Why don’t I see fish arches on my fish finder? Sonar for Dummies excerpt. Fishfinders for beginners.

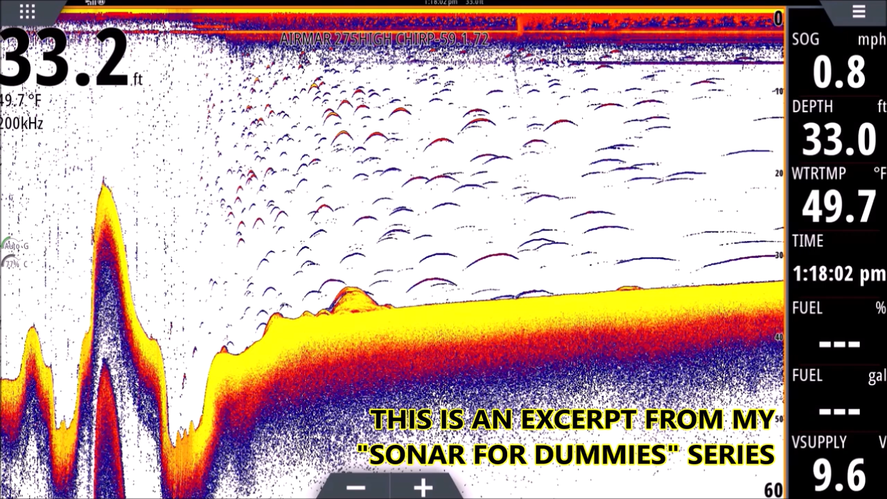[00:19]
On screen: water 49.7°F, speed 0.8 mph
that will really help you out if you're new to sonar so let's get started on this one all right so you're gonna see here all a whole lot of different sizes and shapes to these returns okay these are all the exact same size fish more or less we were in a creek channel here and I was netting shad they were small in the three inch to five inch range we were netting them so I know the size and what I did was I ran over them on plane and then I dropped off a plane just to see how they would look different okay
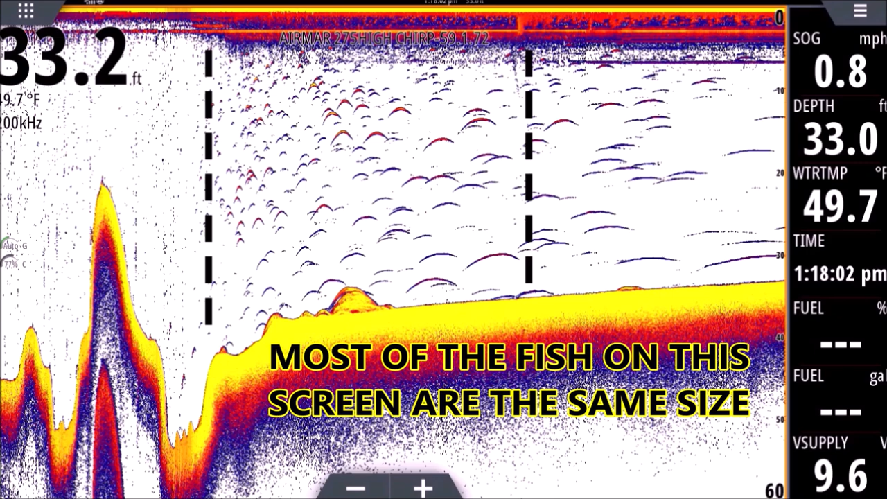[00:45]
On screen: water 49.7°F, speed 0.8 mph
so if we talked about a little bit on our first session there about how the ping works right our transducer sends a ping down and the transducer waits for it to return when the ping bounces back up anything that interrupts that ping will show up as a return right so the returns on the left here are little tiny dots the reason a little tiny dots is we were running 40 miles an hour okay so we're on plane plane speed because we're going so fast our transducer is moving so fast each little fish each little shad only had a chance
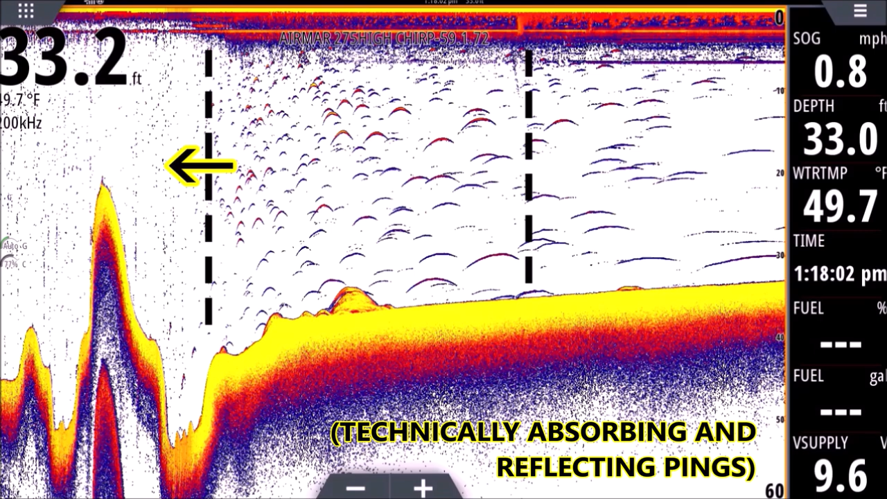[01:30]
On screen: water 49.7°F
to maybe absorb one ping for argument's sake let's say they they absorbed one ping okay so we're cruising quick one ping hits it and it shows up as one little dot so they all look like little dots simple as is that really if you look towards the bottom here on the left side you'll see those two little arches down here those are probably catfish lots of catfish here in this lake probably in a four to five pound range so you can see how an arch even a bigger fish won't really look like an arch at that speed it still looks more like more or less like a dot i call them light bulbs at that speed then in the middle we're slowing down we're at about 10 miles an hour 15 you know dropping off a plane and you can see those nice beautiful arches the arches everyone
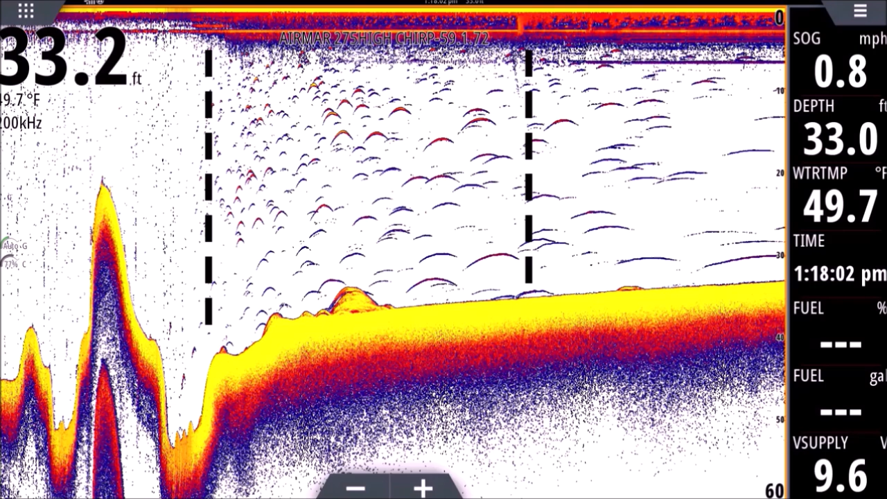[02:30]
On screen: water 49.7°F
the median size arches moving to the right and then finally our worms all the way to the right okay and that transition where it goes to from dots to arches we're dropping off a plane we're going from 40 miles an hour down to 15 to eventually 10 and the arch looks that way in the middle there because we're cruising at about 10
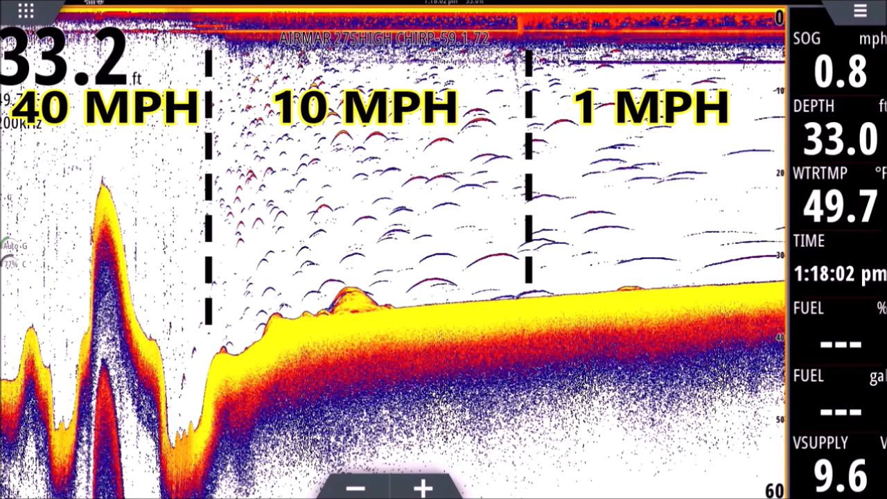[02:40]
On screen: water 49.7°F
miles an hour although the transducer is moving fast it's not moving lightning fast so because it's slower each fish can absorb a little more energy from the transducer so it's getting hit with more pings so the pings move up the fish up the air bladder and down the other side of the air bladder as the transducer moves over those shad so we'll have to picture the shad are standing still our transducer is moving over them the pings are going up and
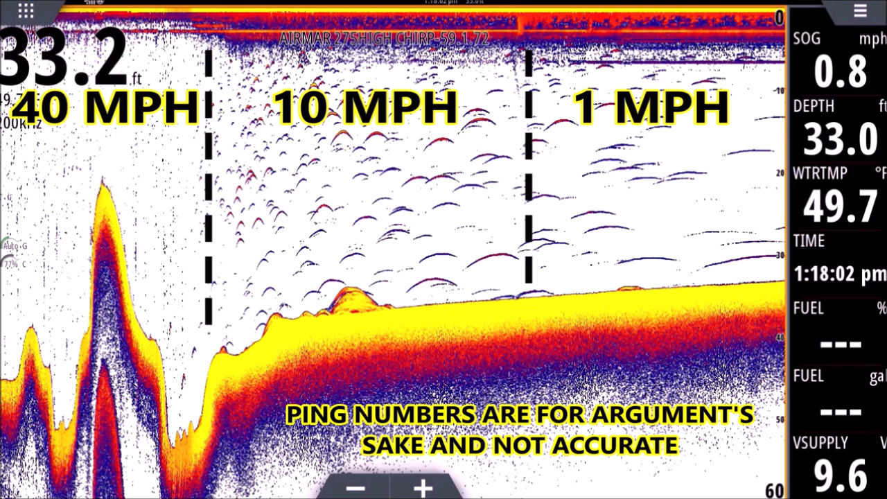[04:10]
On screen: water 49.7°F, speed 0.8 mph
100 times it's going to look like a long worm so that's very important to keep that in mind all the time really if you're running on plane if you're anchored if you're drifting if you're trolling speed how each return can look different if you're trolling the arches you're going to see you're going to be more like the arches we're looking at in the middle okay anywhere from that you know five to ten miles an hour if we're just drifting or even anchored we can have the arches on the right side of the screen where they look long and flat they can even look perfectly flat and long worm like i've had them go all the way across the screen just one arch one long worm all the way across the screen just because that fish is